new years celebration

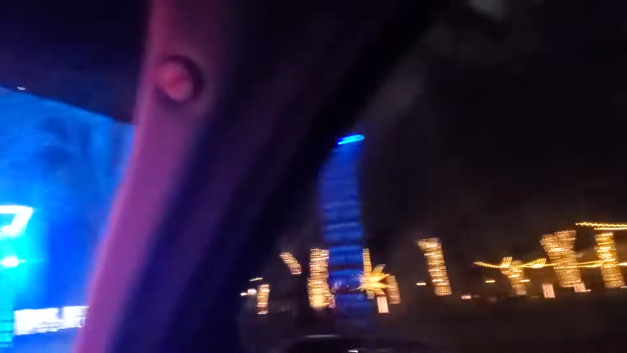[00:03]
More and more and more and more and more and more lights.
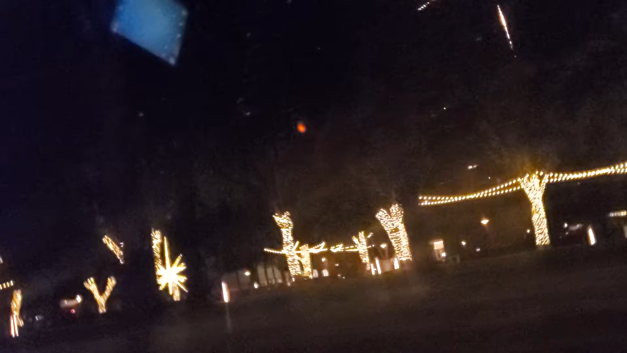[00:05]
Oh, isn't that beautiful? I'm trying to let the window down where you can really see it.
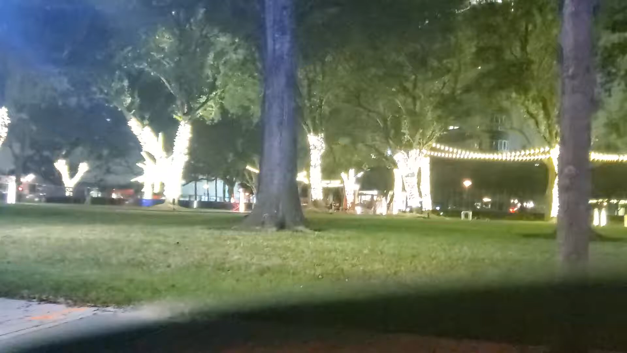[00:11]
Look at that. Look at that. Look at that.
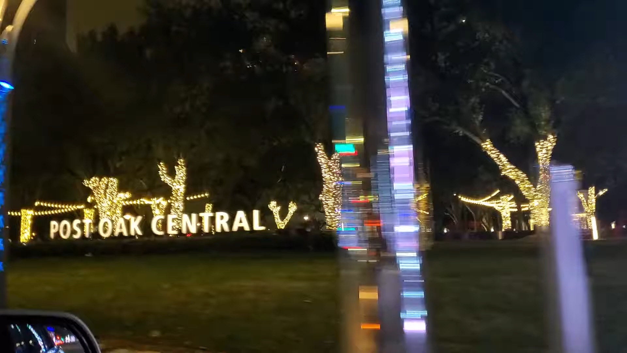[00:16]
Houston, Texas. H-Town, Texas. Post Oak Boulevard. All the way up and down. Look at that. Lights from here to Kingdom Come.
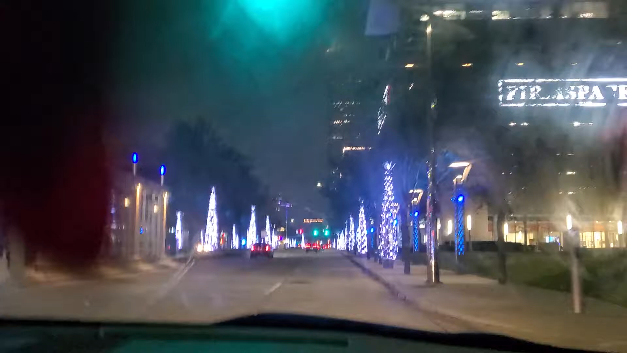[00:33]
Houston, Texas. We're headed towards the Galleria area. Yep, right. Going in the right direction.
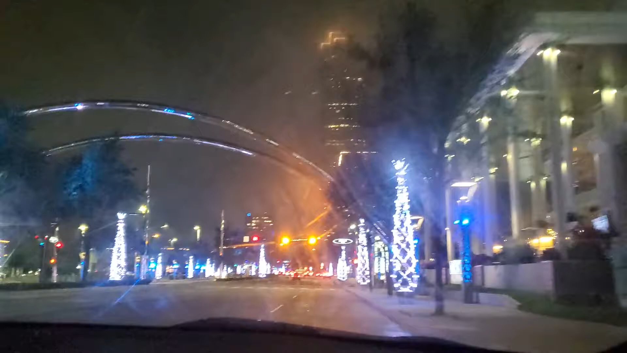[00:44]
And we're going to turn right on a street called Westheimer.
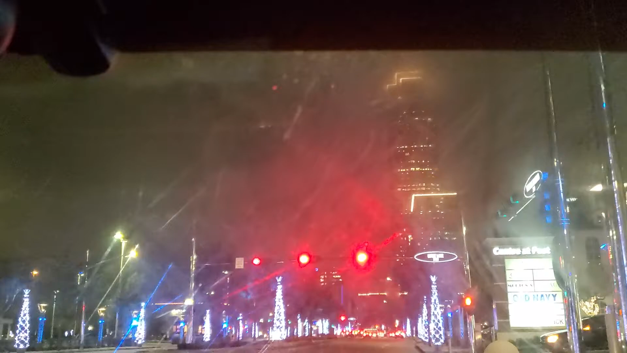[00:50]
And yeah, because that's the Container Store. I know that store there. I normally would go over there. Look at that. There's a big light bulb there.
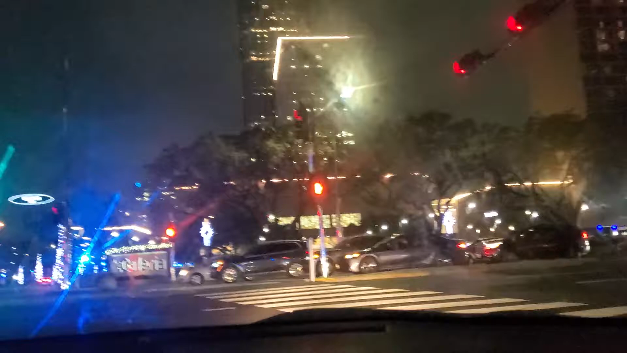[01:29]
It's right there. Okay, bye. H-Town, Texas.